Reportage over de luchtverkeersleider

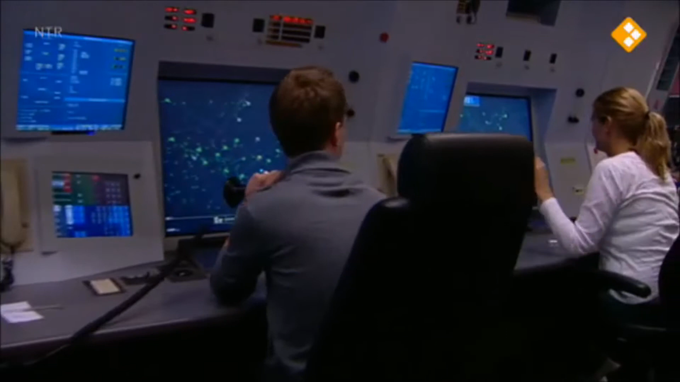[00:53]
Waar we nu zijn is de radarzaal van de verkeersleiders.
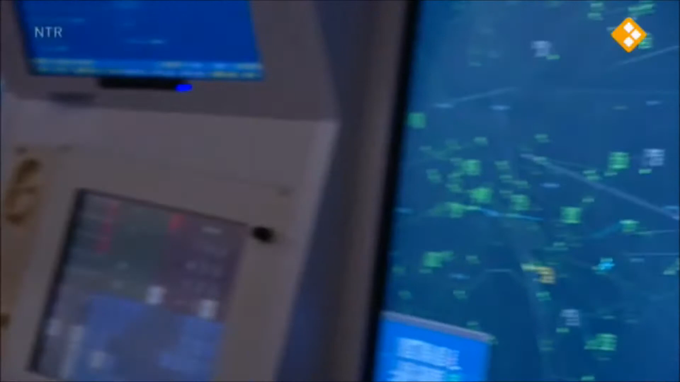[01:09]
Dat ze niet te dicht met elkaar komen, waardoor ze misschien gaan botsen. Dat is wat hier al mijn collega's aan het doen zijn.
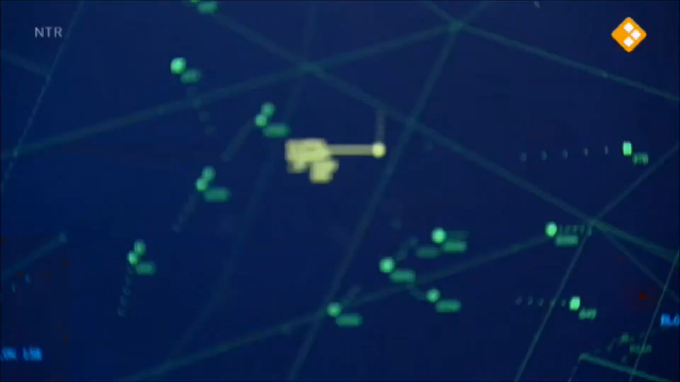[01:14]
De stipjes op het scherm zijn vliegtuigen.
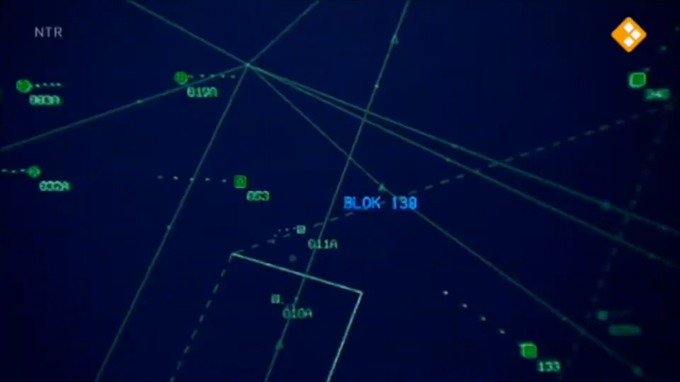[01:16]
Ze hebben allemaal een eigen code.
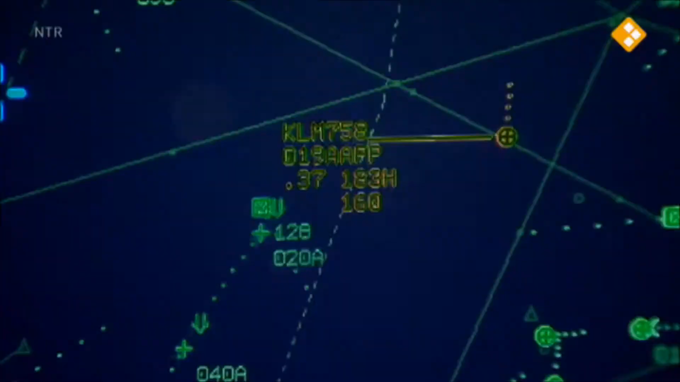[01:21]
Door die code weten de verkeersleiders precies met welk vliegtuig ze te maken hebben.
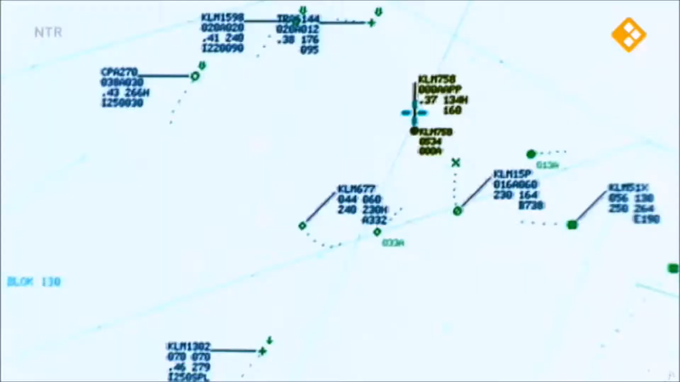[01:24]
Waar hij vandaan komt en waar hij naartoe wil.
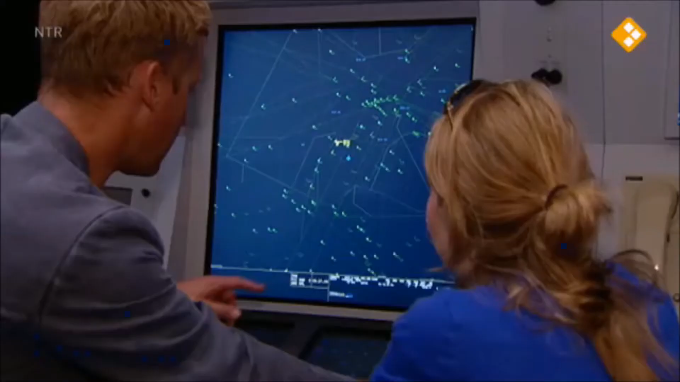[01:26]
Transavia is in Alicante geweest. Die gaat zo'n land op Schiphol. Deze komt uit Rome vandaan, de KLM. Hier een Cathay Pacific. Die komt uit Parijs.
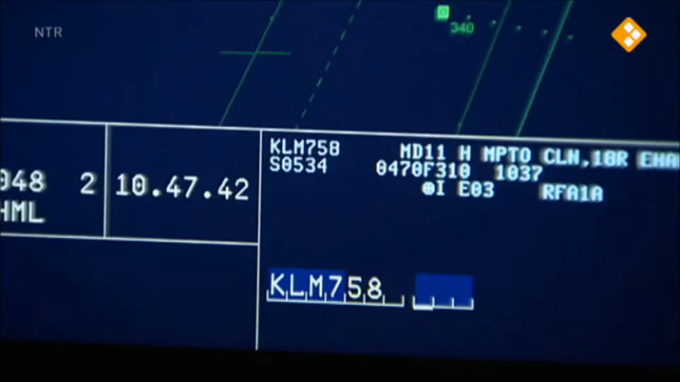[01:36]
Zodra een vliegtuig in de buurt van het Nederlands luchtruim vliegt, verschijnt het direct op het scherm.
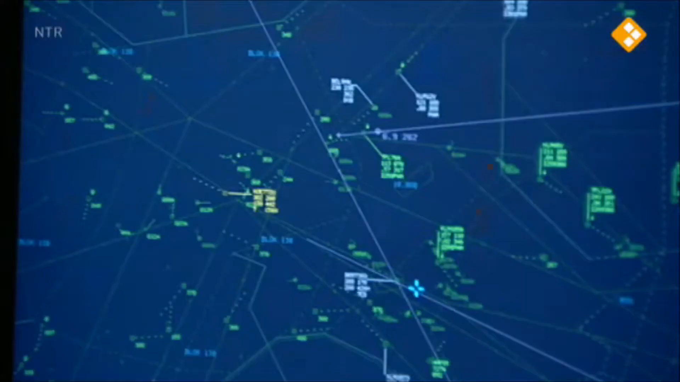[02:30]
Hoe zorgen jullie er nou voor dat al die vliegtuigen in de lucht niet tegen elkaar aanbotsen?
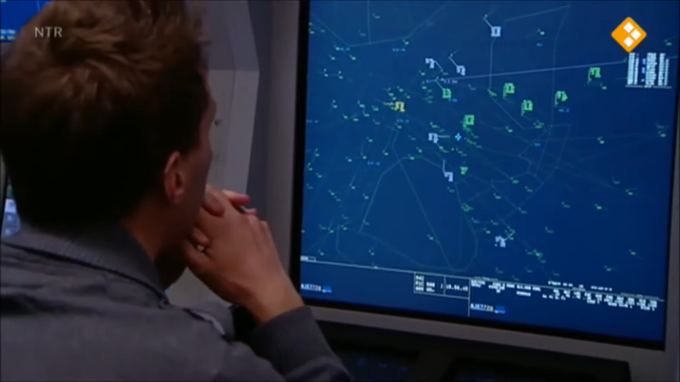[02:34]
Waar letten jullie dan op? Wij letten op de afstand tussen vliegtuigen. We hebben één voordeel. Op de weg heb je ook al viaducten, maar wij kunnen dus vliegtuigen over elkaar heen laten vliegen.